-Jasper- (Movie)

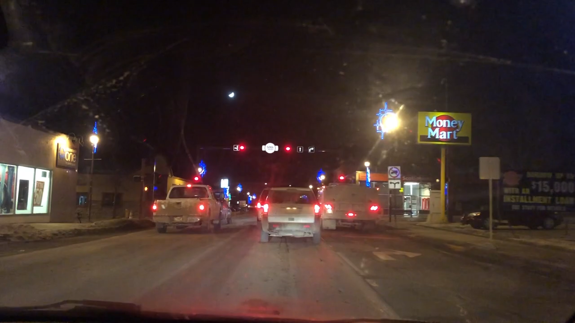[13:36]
We're just gonna stop here. They have a money mart. Must be a Canadian thing. Couldn't tell you what that means.
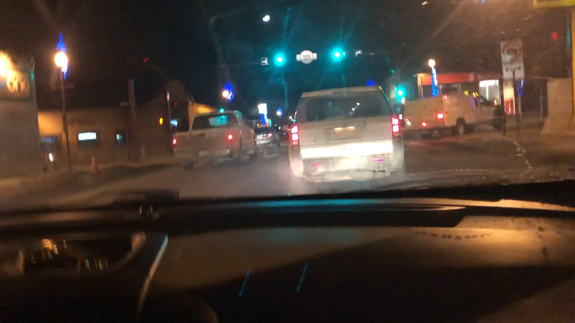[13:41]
We got a warehouse one, the jean store. They totally just don't, they don't have very clever names. So that's a cool looking street. Boys Wear La Group.
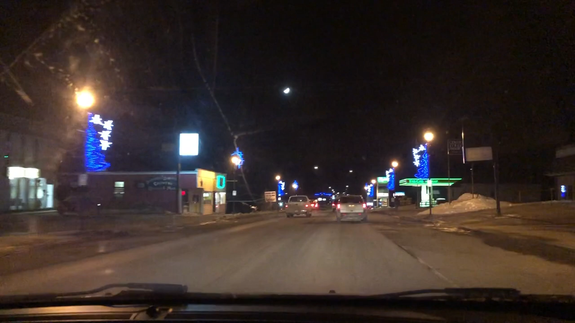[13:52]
Fast gas. Fast gas. You got the fast gas here? Oh, that's so funny. Fast gas.